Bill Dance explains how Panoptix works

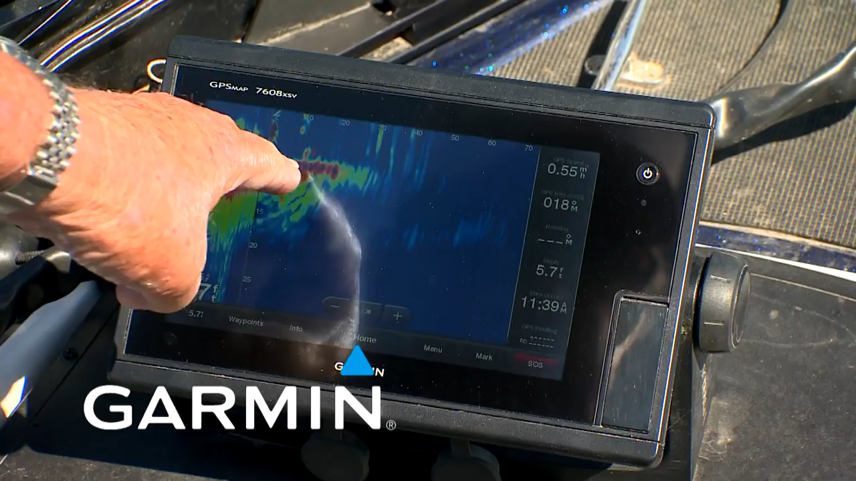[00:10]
Moving closer to the boat, it's ten feet in front of the boat. There's lots of misconceptions centered around this great sport we call fishing.
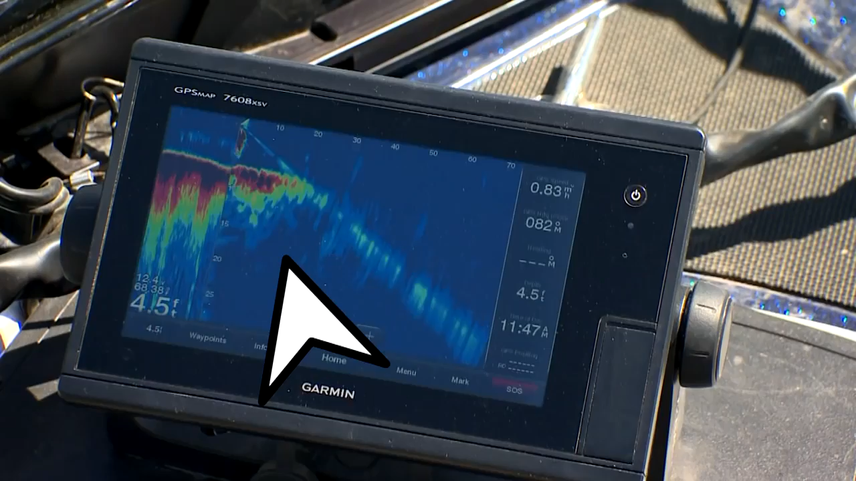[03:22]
We've got the ping of the sonars, the pressure waves from the boat, and the sound of the trolling motor prop, all going directly over the top of the fish.
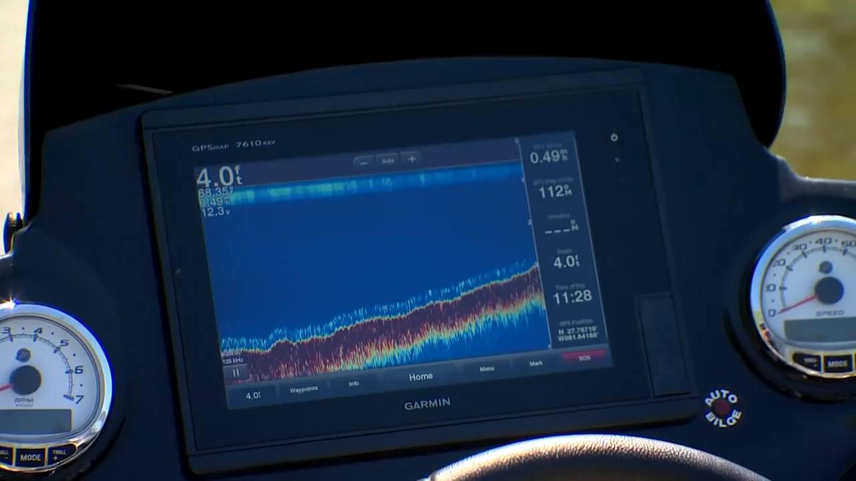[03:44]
So, what I'm doing, I'm just following,
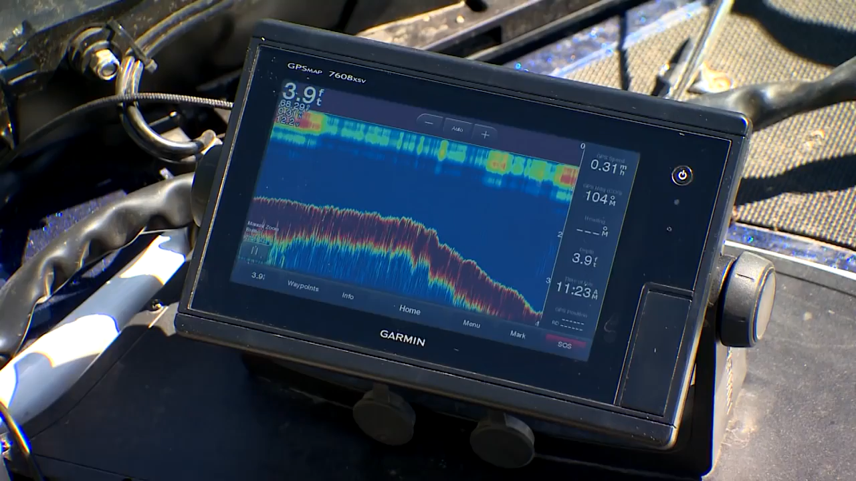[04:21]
And, what I want to do is try to stay on about a four to five foot contour. See, I'm right out here, I'm right on it right now. Three nine. And, that's where I'm going to try to keep the boat.
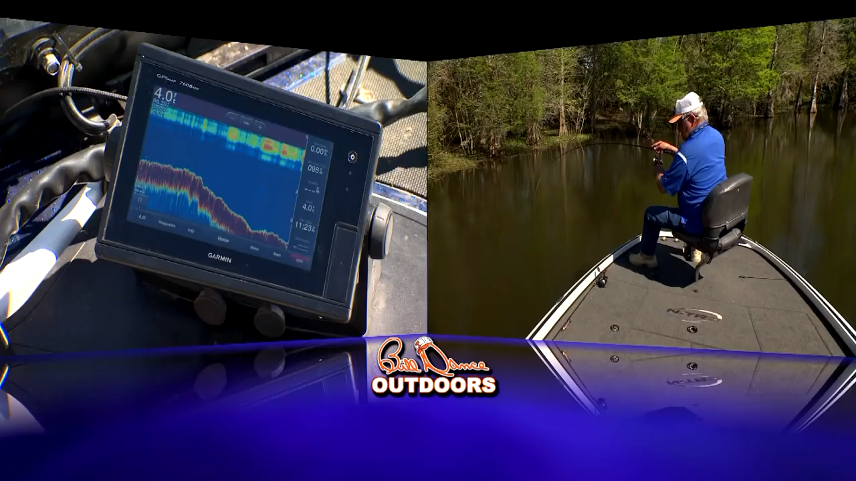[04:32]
Now, when I do, I want to look straight out at what's in front of me, and then I'll go to live view forward on, and I've got that, it's reaching out here about 70 feet. Yep. That's my Panoptix. So, I've got this unit working with two units.
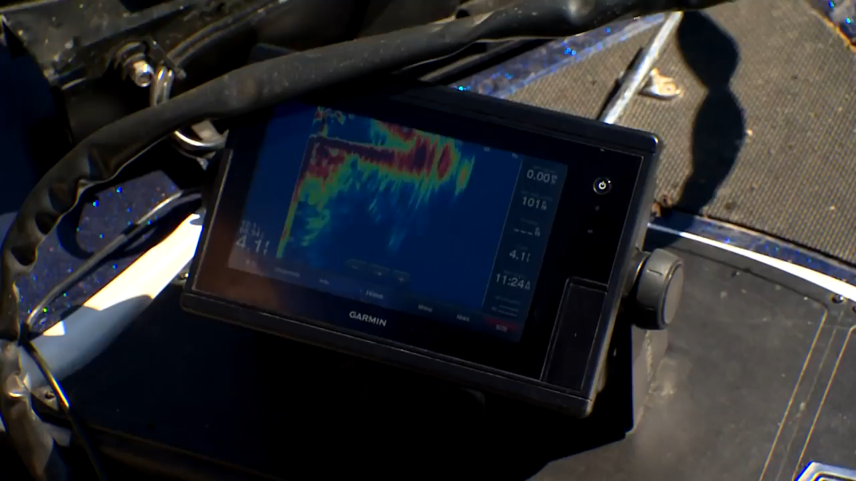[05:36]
it's shooting back toward the bank behind me.
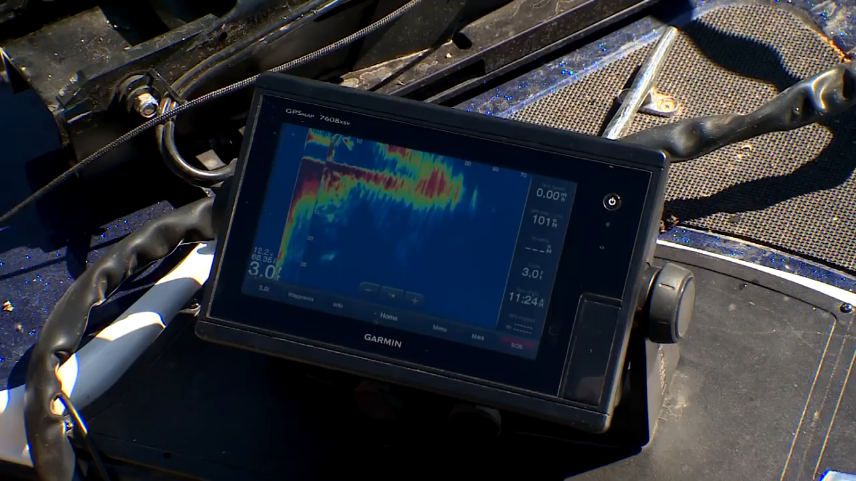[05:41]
But, when I hit this, when I hit this pedal right here, the arrow, you can watch.
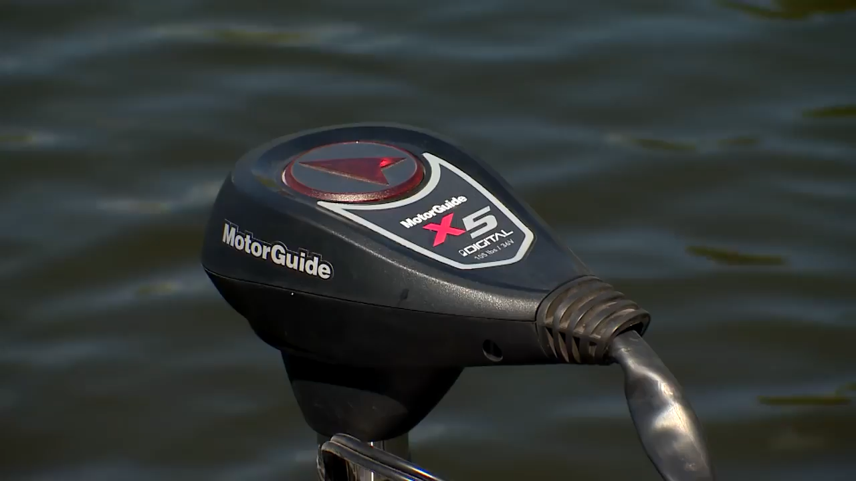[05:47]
As I turn it, it scans out right in front of the boat.
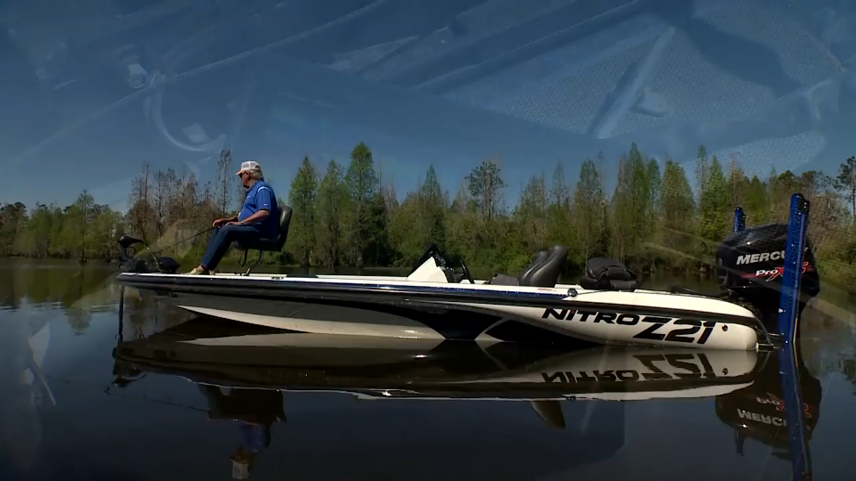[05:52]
Now, I can see everything out in front of me. Now, we passed over a couple of others just a second or two ago.
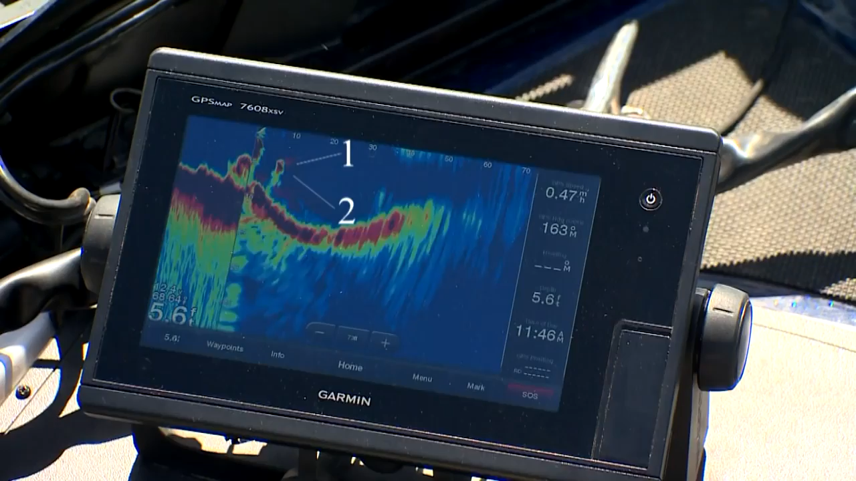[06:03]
Actually, that's two fish that are dropping to the bottom at five feet. But, my point is, all this controversy that you hear about the trolling motors,
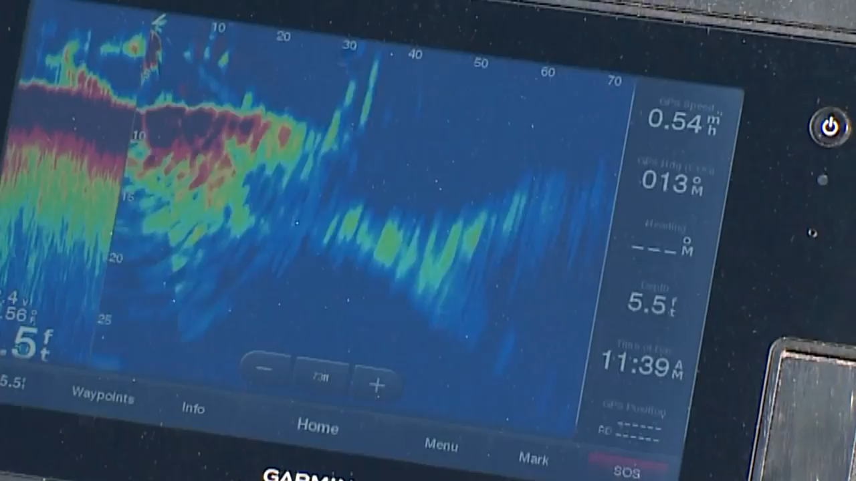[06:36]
On screen: depth 5.5 ft, speed 0.54 mph
Hey, see that big red spot moving closer to the boat?
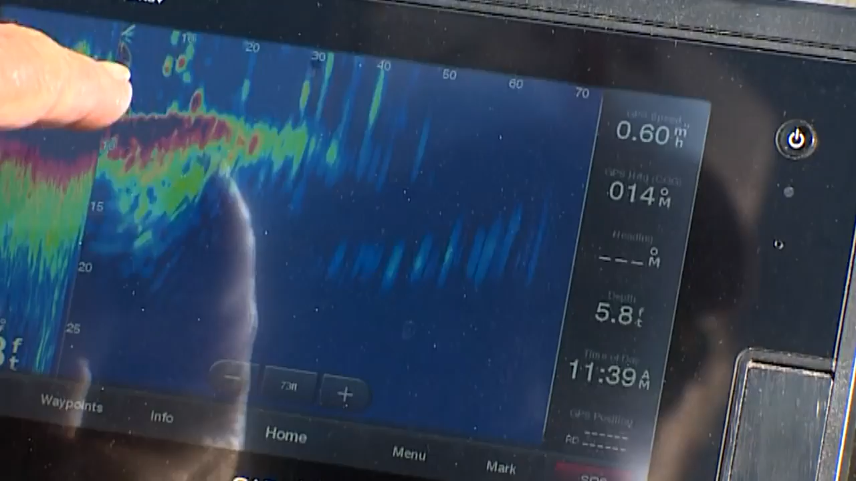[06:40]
On screen: depth 5.8 ft
He's about ten feet out. Now, he's about six feet. Of course, we're moving at each other. Uh-oh. Now, he went under the boat.
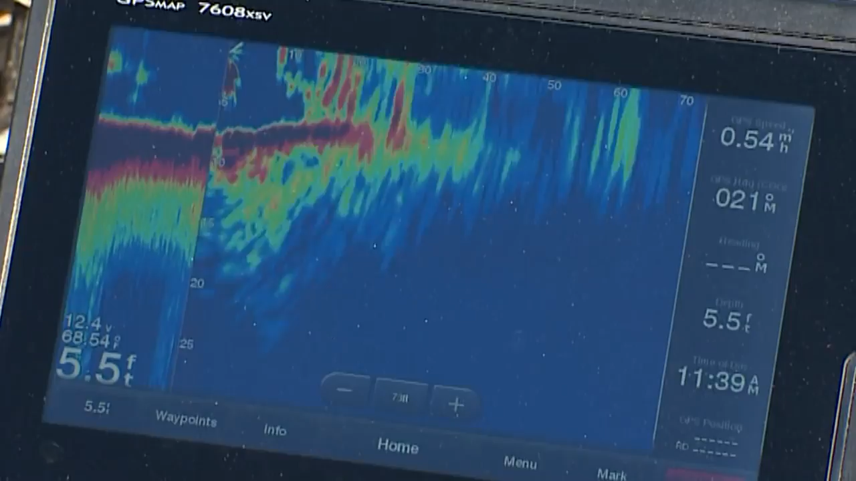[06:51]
On screen: depth 5.5 ft, speed 0.54 mph
And, let me tell you, I've got a good chance of catching him. There he is. Whee!